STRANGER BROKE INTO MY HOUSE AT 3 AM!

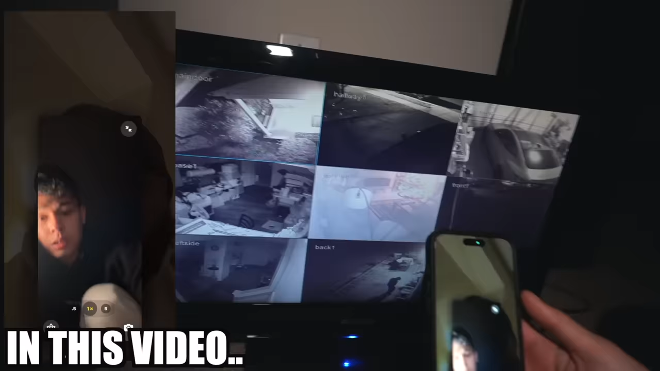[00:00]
There's literally someone in my backyard right now. That's my car!
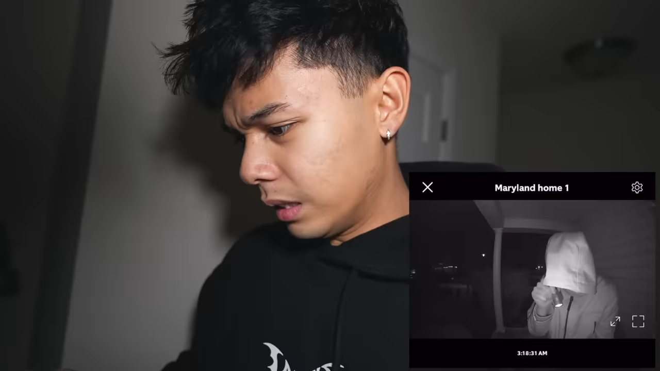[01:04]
He's literally back. Look at him. Look. What do I do, bro?
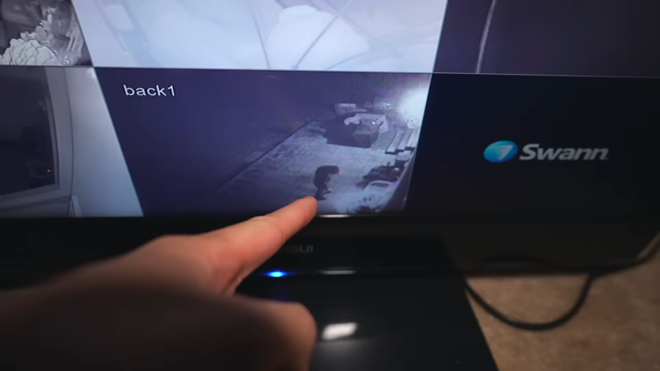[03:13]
I told you. There's someone here. That's my backyard right now. What is he doing?
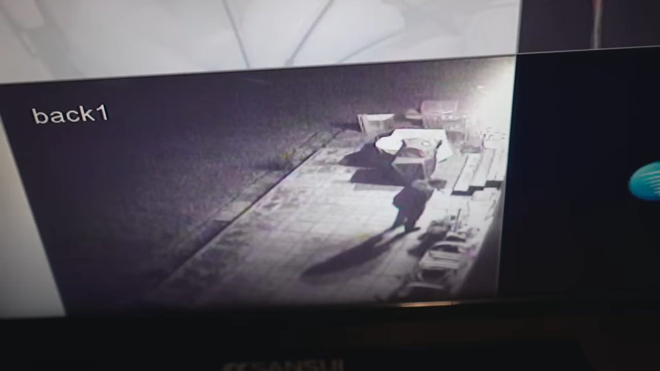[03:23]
He's just looking. I need to turn off the
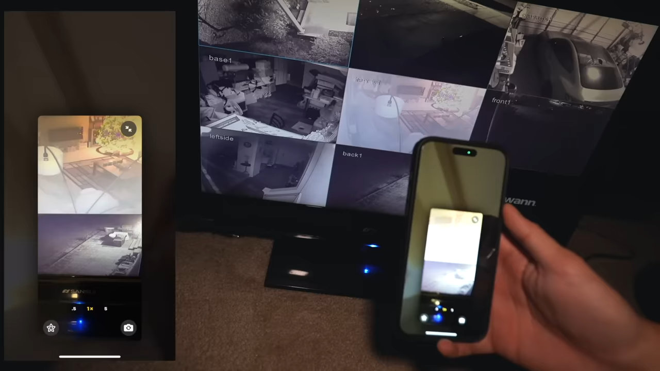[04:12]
Bro, he has a ski mask on, bro.